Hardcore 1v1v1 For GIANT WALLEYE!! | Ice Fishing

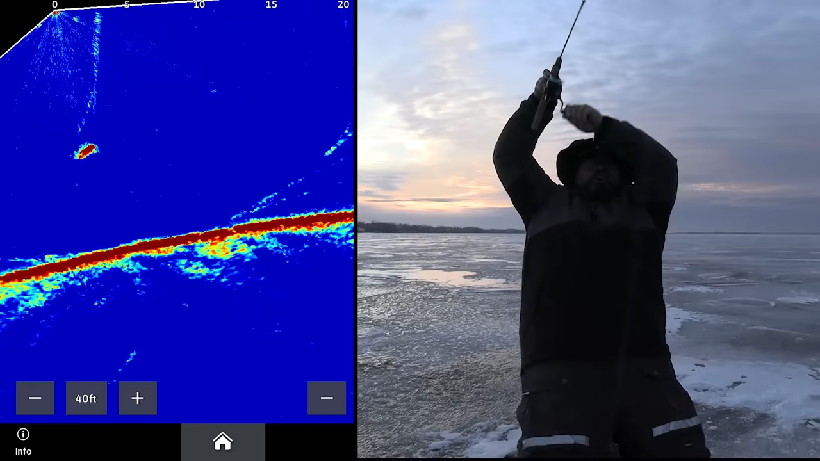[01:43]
This is not a Cisco. This is not a Cisco. It's gonna be an eater walleye, but it's gonna be the first one of the day. Get up here. Get up here. Yeah! Takes the lead.
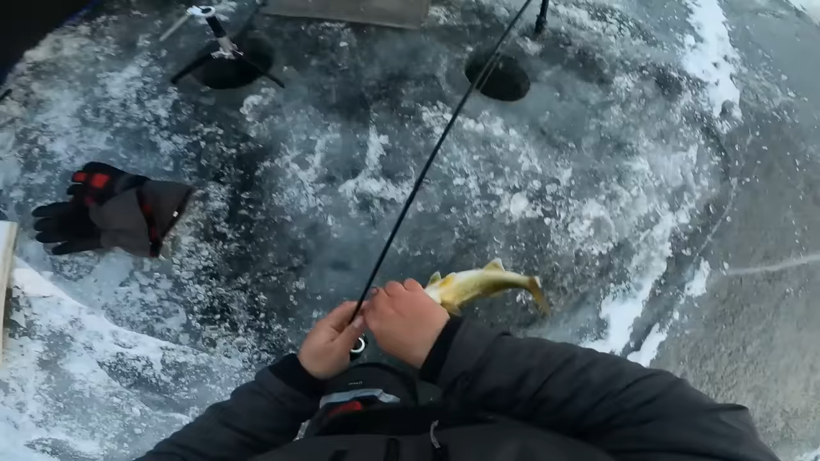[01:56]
Early lead. CSO. Hammered that spoon. It's gone.
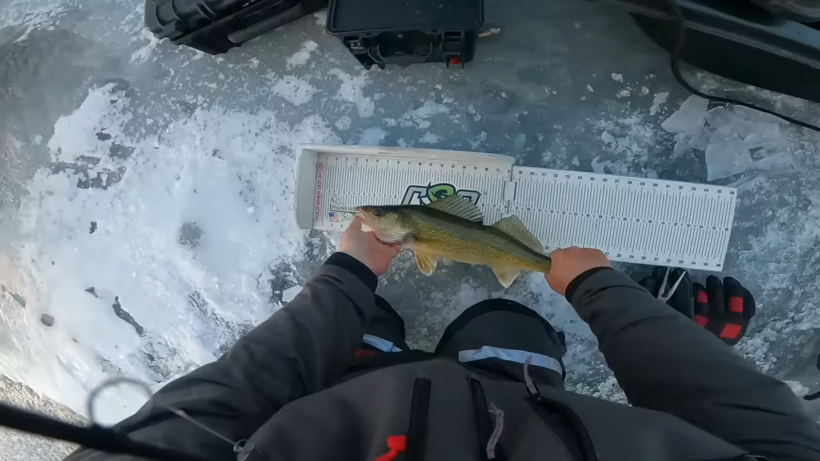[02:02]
CSO is on the board with a 20 and three quarter incher going back. Oh boy.
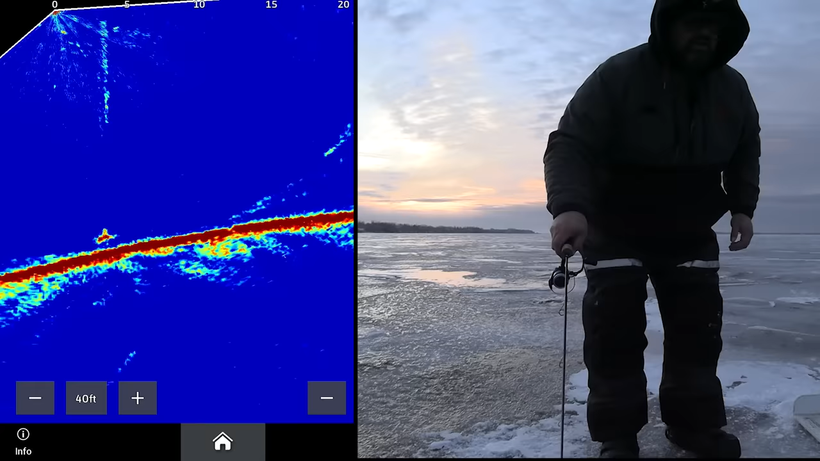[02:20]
Come on. Oh, come up at it and just didn't eat. Here it comes. Got him.
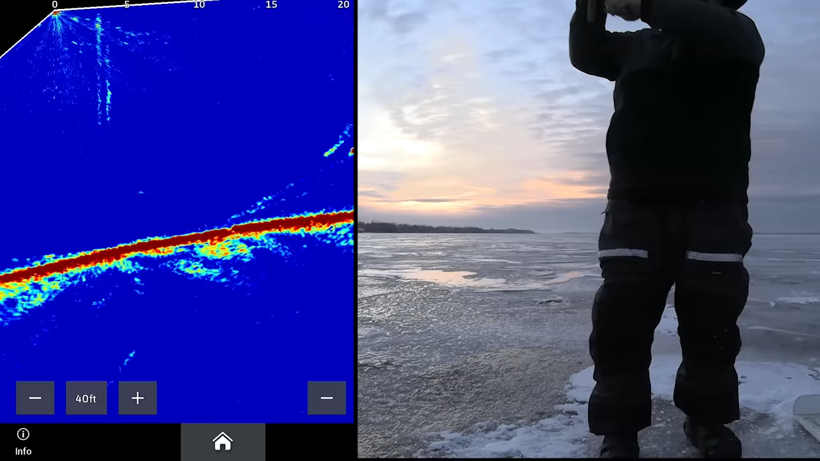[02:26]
Oh boy. CSO is on fire.
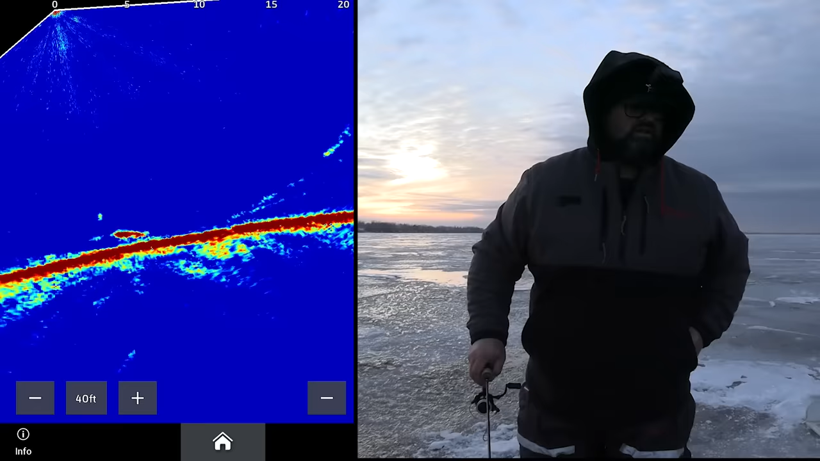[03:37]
Oh, big mark. Oh, what's going on? My drag just slipped. I got him though. I don't know how good the hook set was because my drag slipped. Looked decent. Definitely looked decent. Oh boy. I can't tell. It's not small. It's not huge, but it's a nice one. It's mid 20s. Easy. Like I said, I don't know how good the hook is in him. This one's just hooked in the top of the mouth.
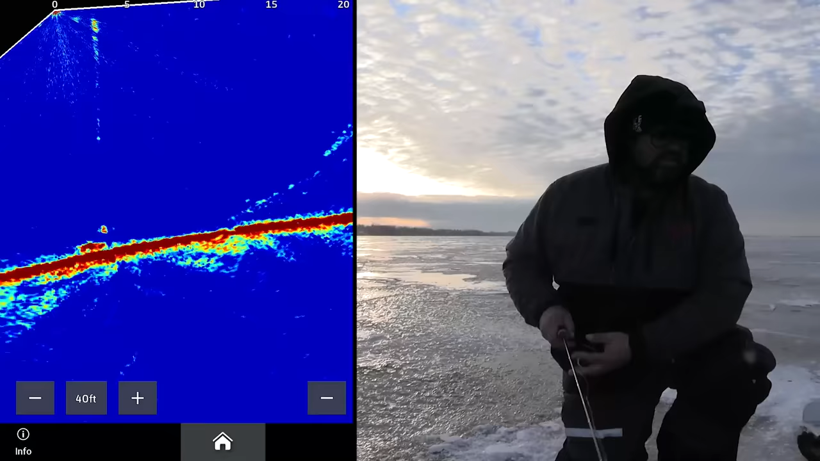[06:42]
Oh yeah, come on. Come back here.
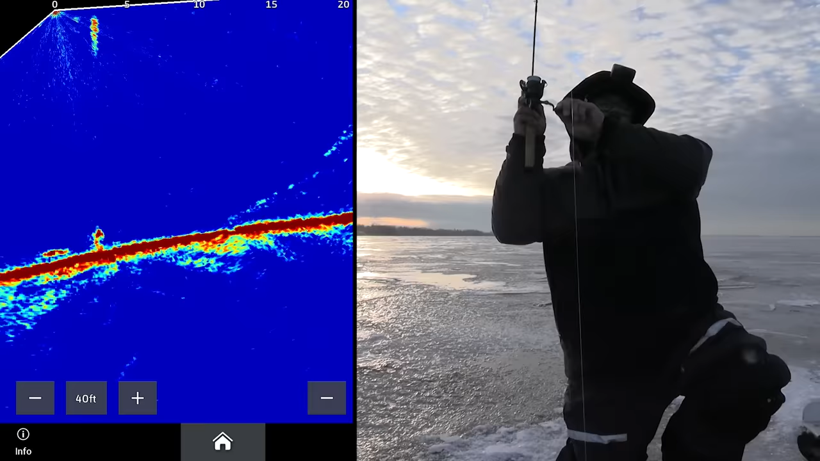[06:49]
Oh, right on the bottom. Not very big though. Probably another eater. Oh, this one has got lots of stuff going on with them. I think my smallest is like 20 and three quarters. I might measure this one just to see. Just to see. Oh, maybe I won't. Maybe I won't measure him. Nope, guess he's turning around.
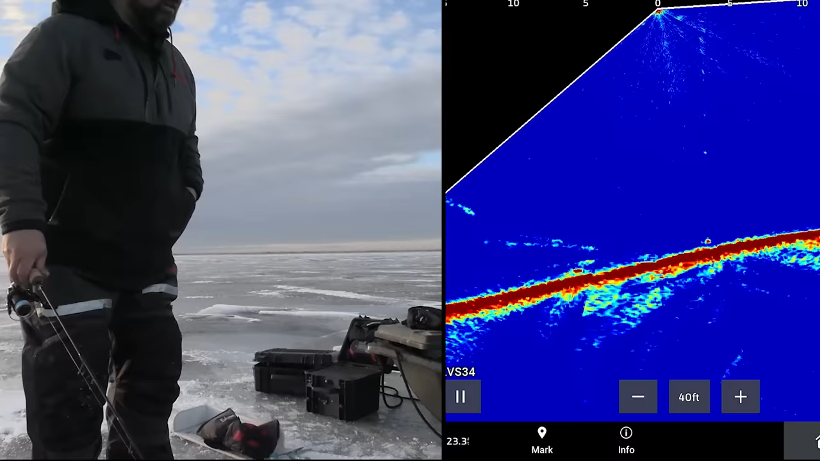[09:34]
Oh, fish coming on the left here. Oh, it looks decent.
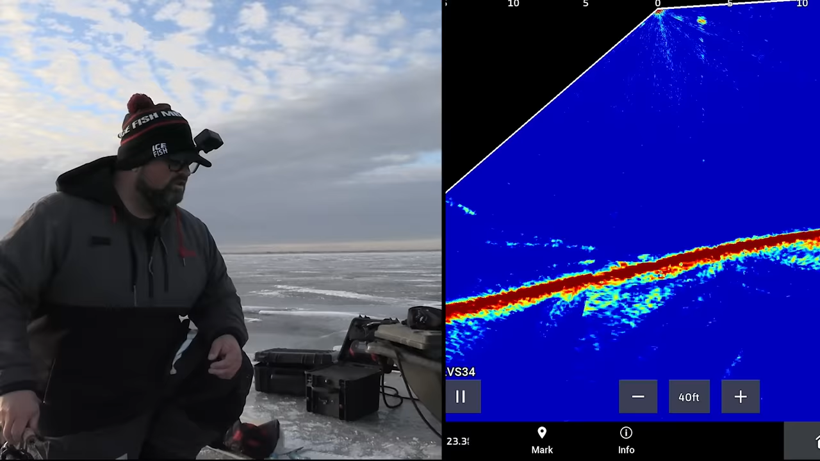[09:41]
Looks good. Get over here. Come on, buddy. Get over here. It's still coming up the bank. Come on. It ate it. Yep.
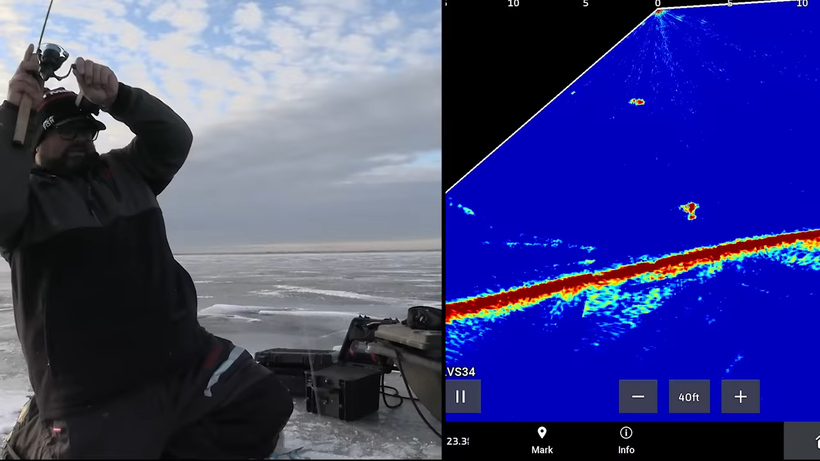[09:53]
That's the one that was coming up off the bank. I don't think it's very big, but couldn't tell. It was just so tight to the bottom. all I could see was just something sleeking down there. An eater. Just a 19 going back.
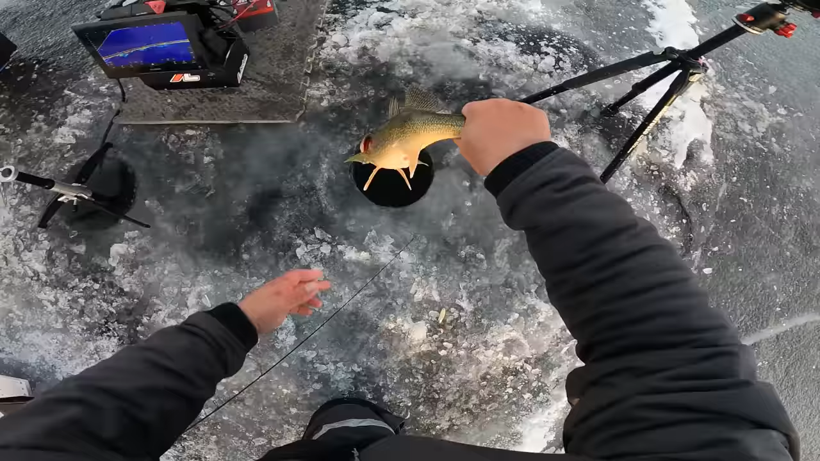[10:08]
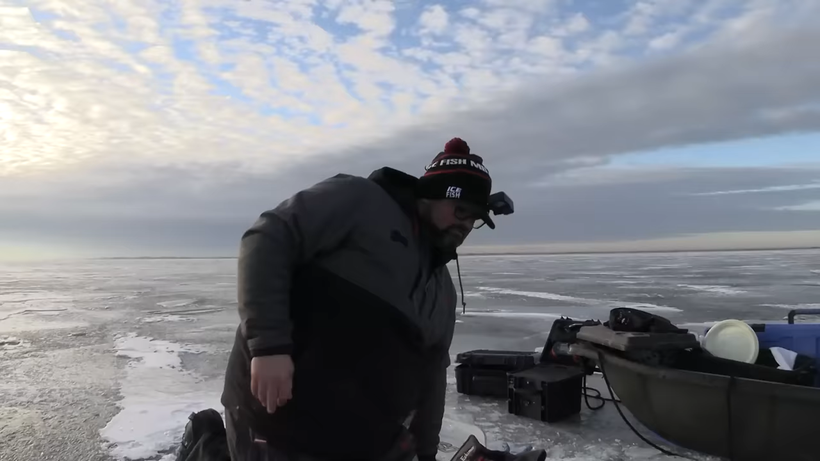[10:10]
Well, Adam, thank you for coming out yesterday and doing the homework. Oh, I got something going on down here. Oh yeah, come on.
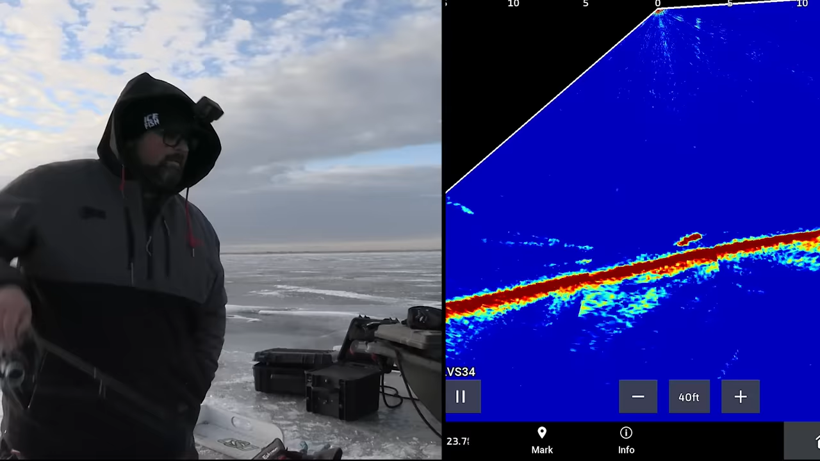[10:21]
There we go. I think another eater. They're moving tight on that bottom right now. Love it.